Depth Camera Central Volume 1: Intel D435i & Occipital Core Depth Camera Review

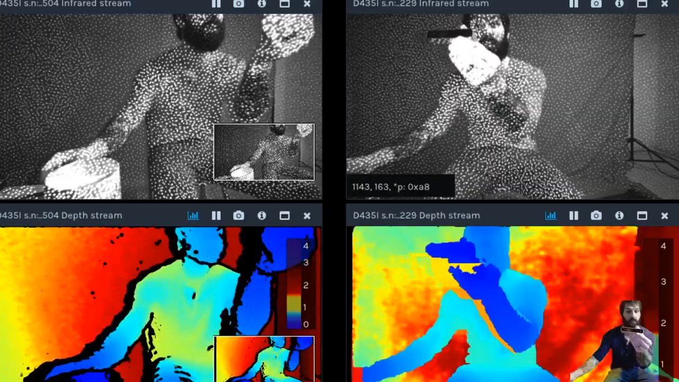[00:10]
One is from Occipital, is the new core sensor which is the upgrade from the old structure system and this is the new Intel D435i. Let's jump into that Intel system first. So what you guys see here on these four streams is two individual cameras that I have set up through the Intel RealSense viewer. Now this system has several different upgrades but the most significant one is the six axis IMU or an inertial measurement unit.
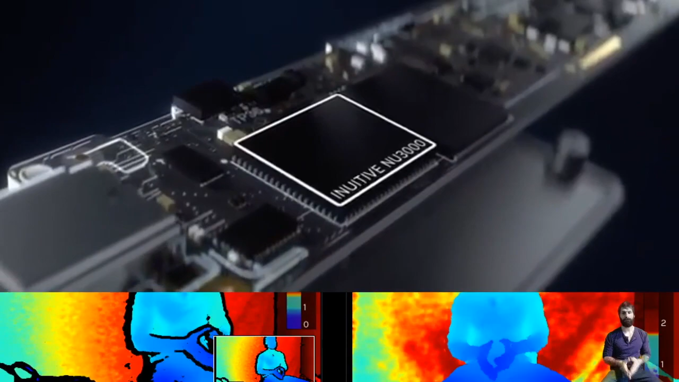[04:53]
chip culminating in depth that's not only more precise and accurate but it's also
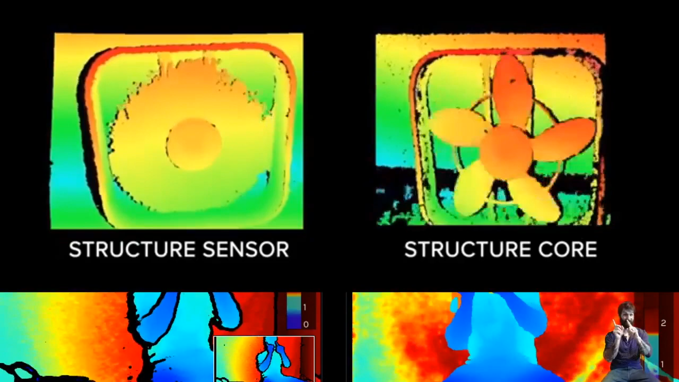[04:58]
global shutter structure core is available in a compact and beautiful package